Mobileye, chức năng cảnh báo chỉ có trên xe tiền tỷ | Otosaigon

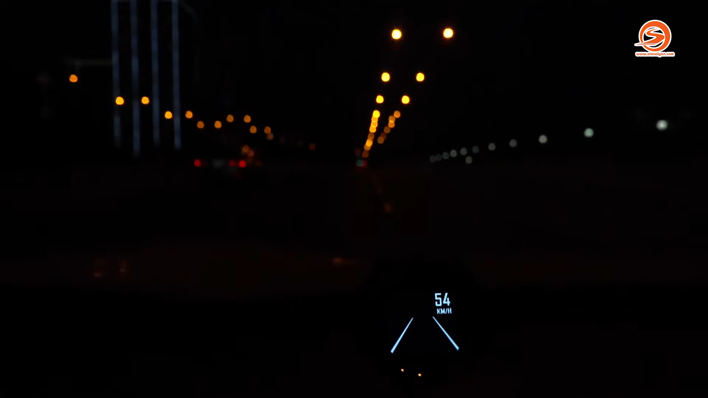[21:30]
nó biết là tôi bây giờ tôi chuyển làng chứ tôi không không có chạy làng đường đâu thì nó lại không báo thì cái tính năng chạy làng đường ở trên thiết bị mobile like nó hoạt động vào cái ban đêm rất là tốt chứ mình không có nghĩ là là mình mình cứ nghĩ là ban đêm nó sẽ hạn chế thôi nhưng mà bây giờ trên thực tế thì mình mình test thì mình thấy nó hoạt động rất là tốt mình làm một lần nữa nha mình sẽ đánh lái chạy sang trái một tí xíu hãy báo và
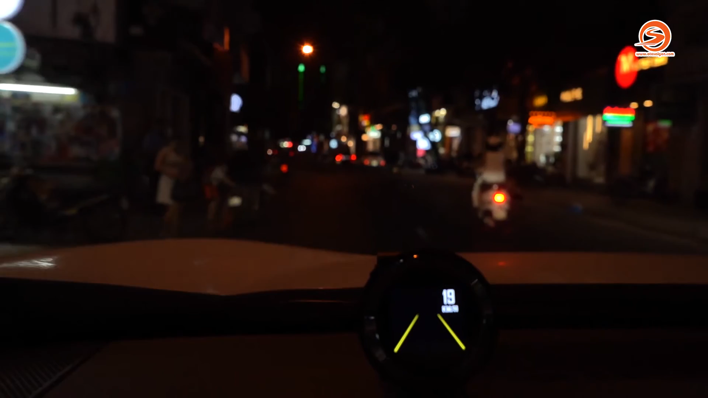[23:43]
xe máy thì thiết bị này này nó vẫn nhận dạng là xe hơi nha bây giờ ở phía trước mình có một cô nữ và ở trên màn hình biển báo mình nó vẫn là nhận dạng là xe hơi thì mình cố tình mình lao vô thử đi xem cái nó có có cảnh báo vai chạm hay không hết nó vẫn cảnh báo liền bạn
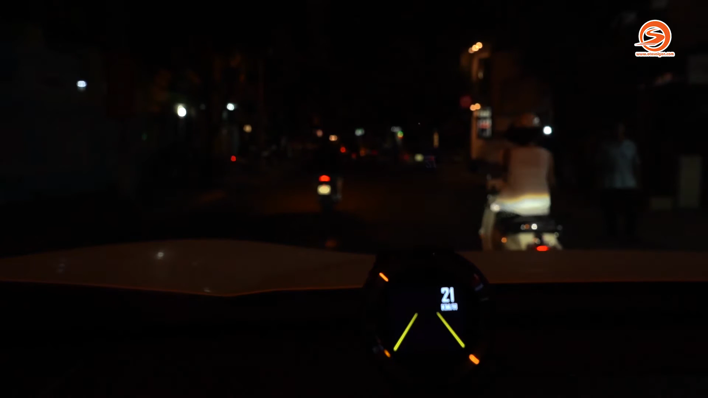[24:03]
thấy mình vừa mới nhóm ra thôi là nó cảnh báo này thì ở trong cái môi trường đô thị thì mình ít có những biển báo về giới hạn tốc độ thành ra là hiện tại nó nó vẫn không phong báo nó chỉ báo cho mình là tốc độ mình đang sử dụng và cái khoảng cách của cái xe phía trước thôi hiện tại là mình vẫn bám theo cái cô nữ hết sức là xinh đẹp phía trước để xem cái nó vẫn nhận dạng và mình cố tình mình nhấn ra nó tới mình hơi bị nhát ra tí xíu đó thành ra nó vẫn hiểu